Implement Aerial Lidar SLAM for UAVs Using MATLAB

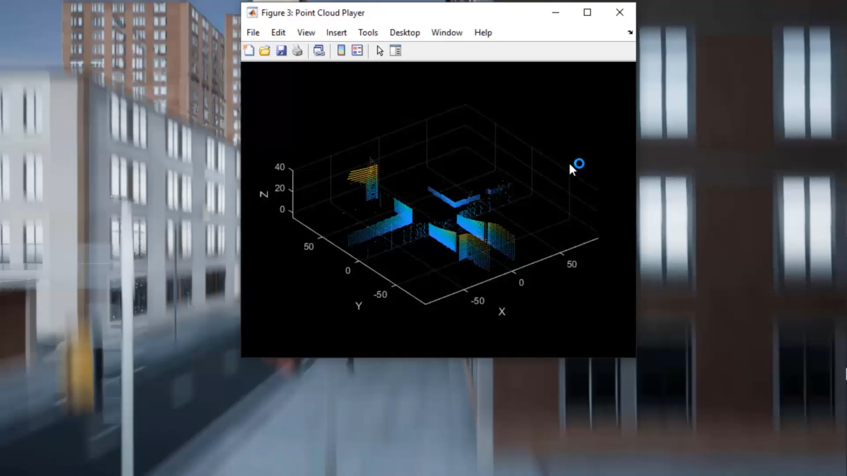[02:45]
Running the simulation shows the UAV flying on the predefined trajectory and capturing live LiDAR data.
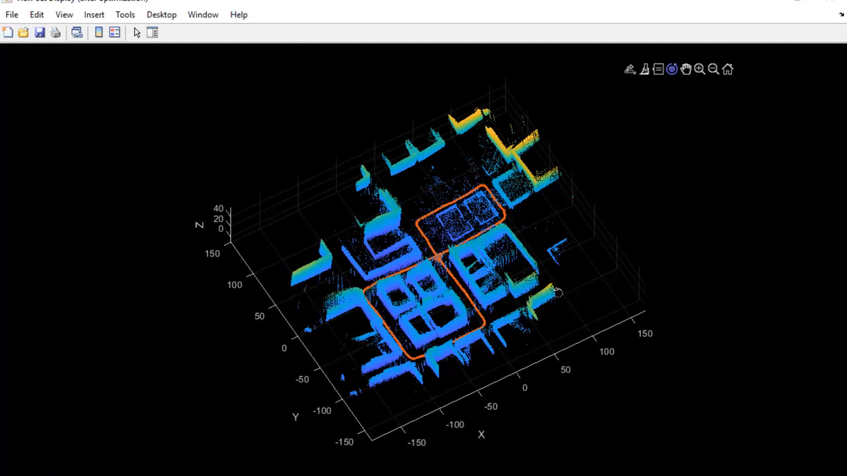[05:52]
It's much cleaner than the one which we got earlier and it resembles our actual arena. This concludes the Arial LIDA SLAM workflow.